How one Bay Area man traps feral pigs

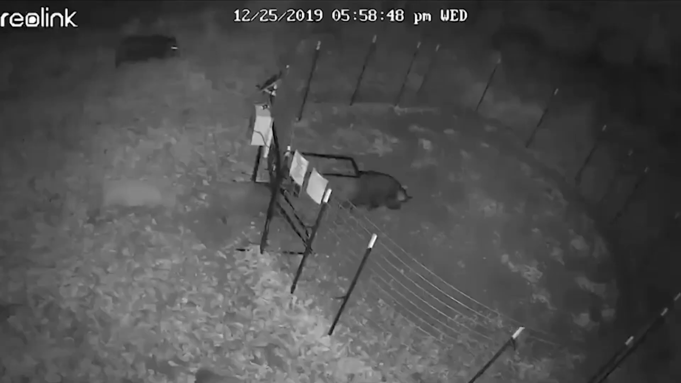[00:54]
I have a corral trap set up with a cellular controlled gate and it's remotely activated. It's built pretty strong. You see some of these pigs are really big and you know you want to get the pigs comfortable, real comfortable coming in.
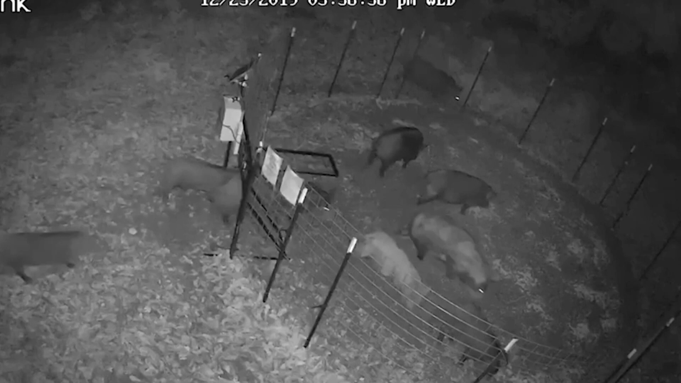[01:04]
You want to make it their daily routine to come into the food source that you're putting out for them and once once you feel that you're ready and all the pigs that are around the area are in your trap then it's then it's time to trap them.
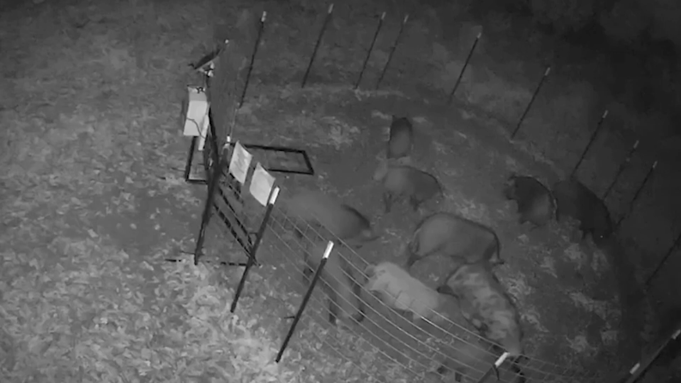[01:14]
So what you'll see in the video is the pigs coming into the corral trap two weeks prior to me trapping them. I've been I was monitoring them nightly and I was counting how many pigs are coming in each time and by the time I trapped them I had realized there's 19 as many as there were around here at this time at that time but the neat thing about the remote camera setup is I'm able to watch them so I'm sitting there watching every single pig file into the corral and at the end you'll notice there's like a straggler so I could see that one off in the distance on the other side of the crown I'm